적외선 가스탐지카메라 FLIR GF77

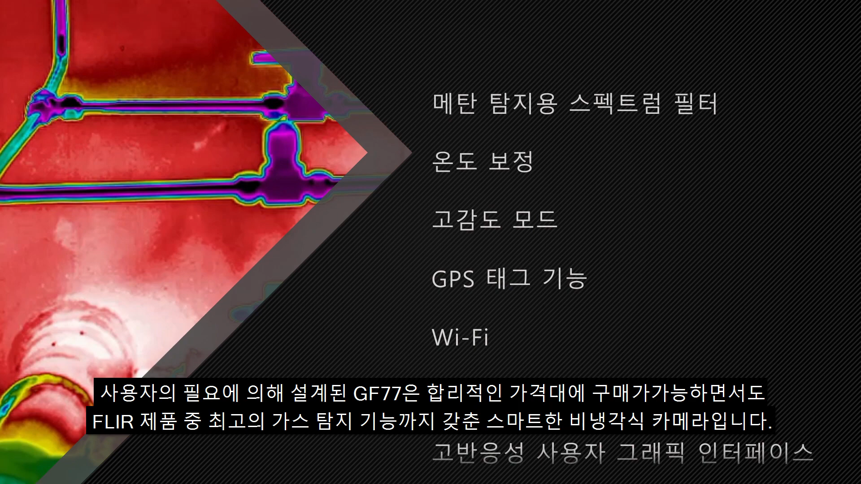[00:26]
Designed with your needs in mind, the GF77 packs the best gas detection features from FLIR into an affordable, nimble, uncooled camera.
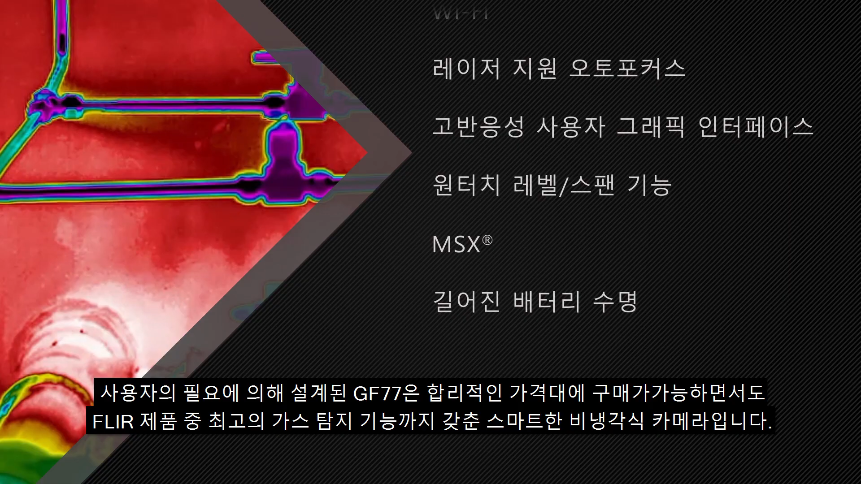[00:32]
It's loaded with options that ensure the best image clarity when surveying for gas leaks,
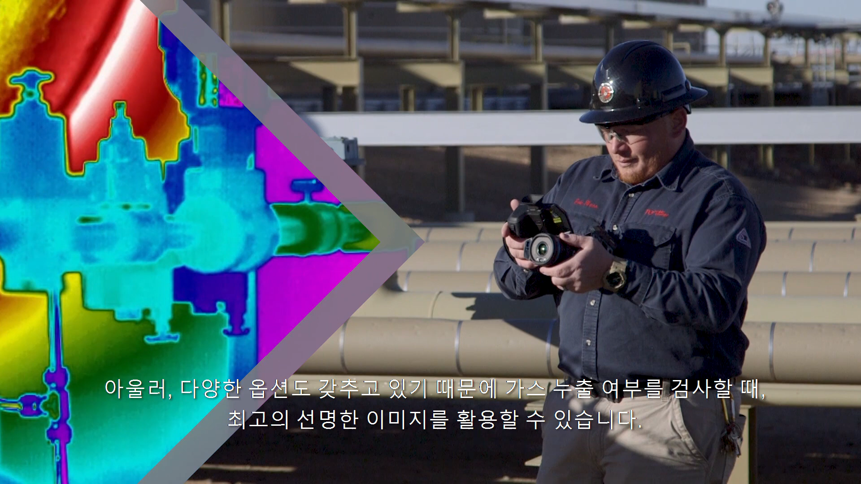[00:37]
from instant contrast improvement with one-touch level and span to enhanced plume movement with high-sensitivity mode.
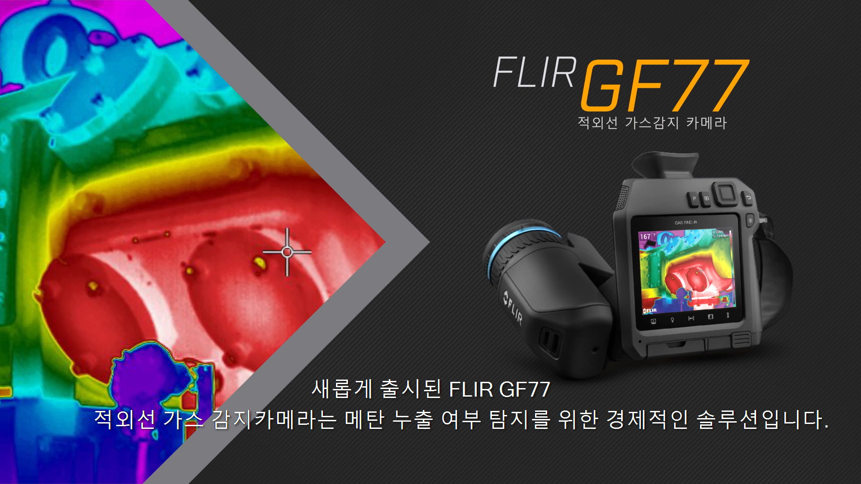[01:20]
Your affordable solution to methane leak detection.